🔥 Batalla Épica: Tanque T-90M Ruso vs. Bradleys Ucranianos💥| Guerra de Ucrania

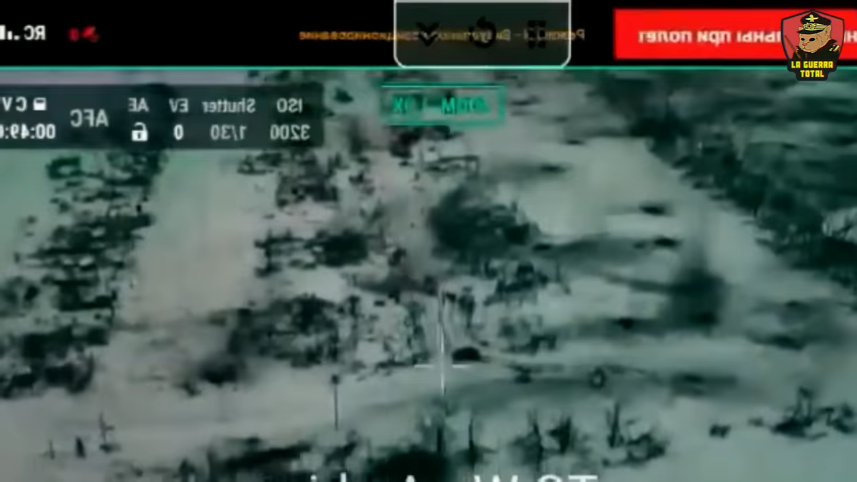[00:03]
Durante la guerra en Ucrania, que ha sido marcada por numerosos enfrentamientos, un reciente evento se ha destacado como épico en la historia de los conflictos armados. La 47ma Brigada Mecanizada de Ucrania publicó un video que captura un combate entre un tanque ruso T-90M y dos vehículos de combate a Bradley.
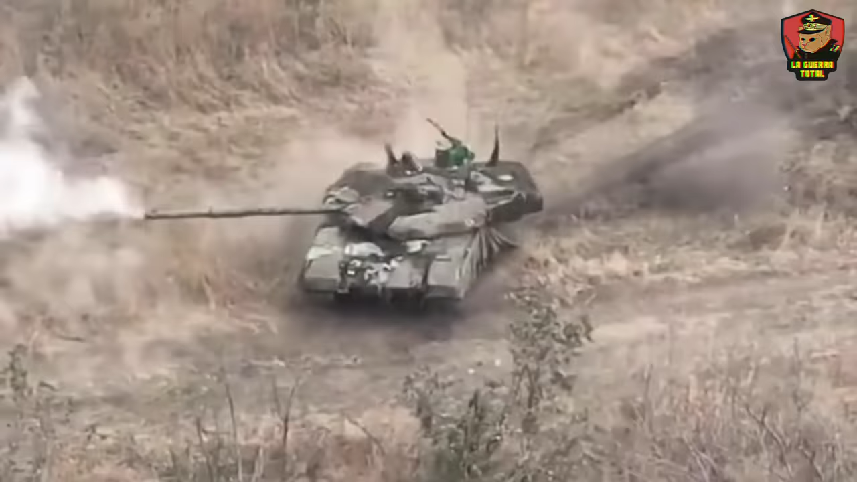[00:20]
Este incidente, único en su naturaleza, ha generado amplio debate y discusión en diversos círculos,
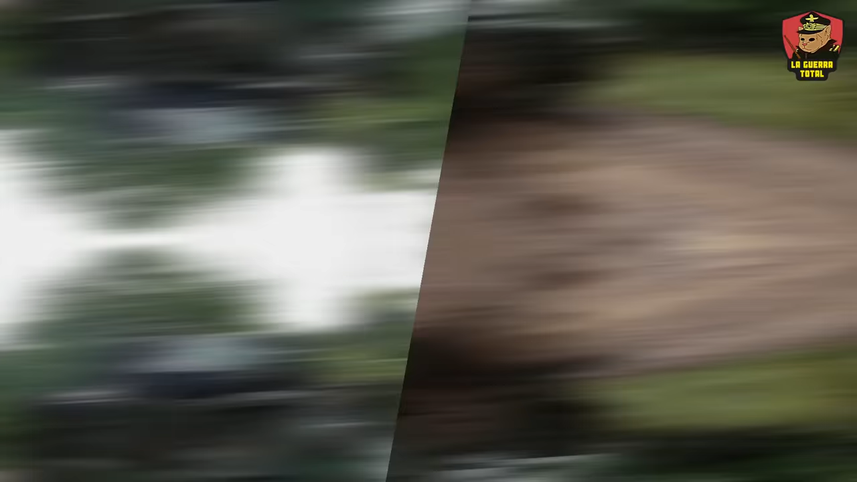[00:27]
debido en gran parte a la límite de información disponible sobre el desarrollo y el resultado de este enfrentamiento.
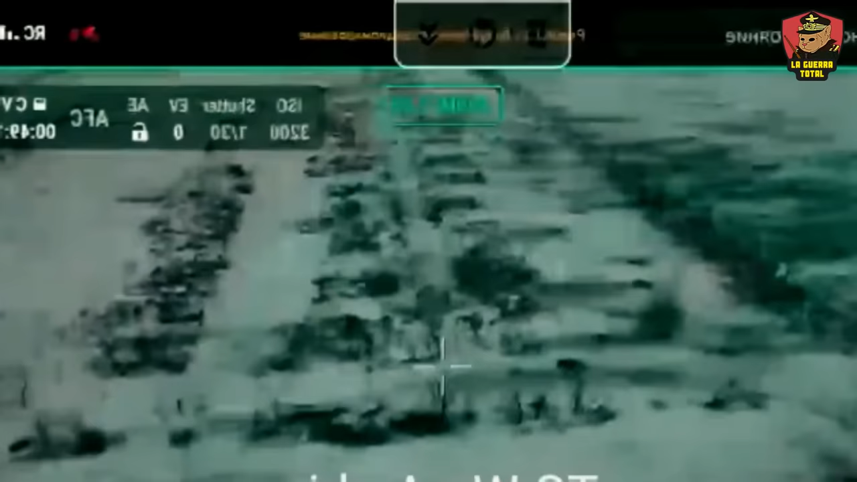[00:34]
El video no nos muestra cómo un T-90M avanza sobre una carretera cuando repentinamente es flanqueado por un Bradley ucraniano, que comienza a disparar ronas de 25mm sobre el tanque,
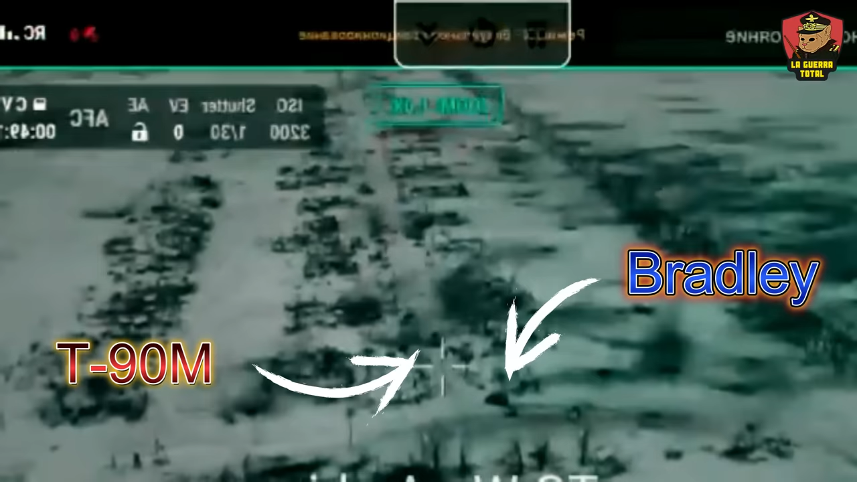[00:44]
mientras sigue maniobrando para evitar el cañón de 125mm del T-90.
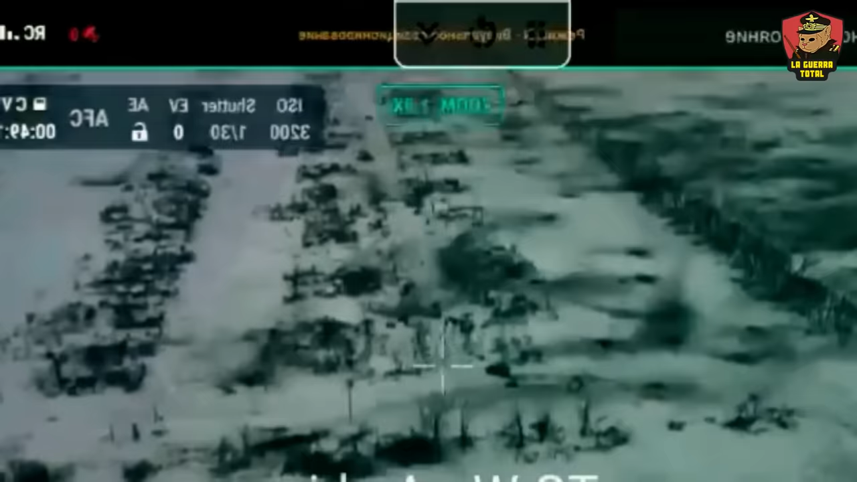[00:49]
Pocos segundos después de iniciar el enfrentamiento, el video muestra una explosión, que muchos se atribuyen al impacto de un misero antitanque guiado, ATGM. Sin embargo, no hay evidencia clara de que el Bradley haya utilizado su sistema ATGM para inhabilitar al T-90M.
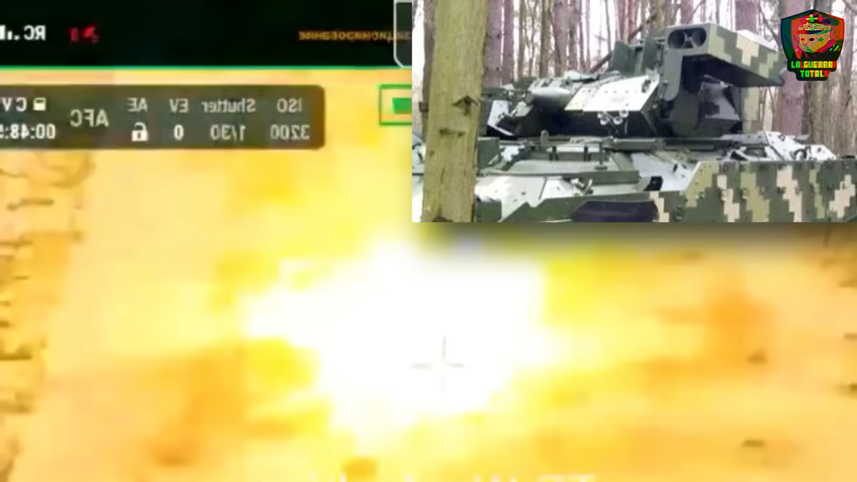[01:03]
Además, dado que la explosión ocurre entre ambos vehículos,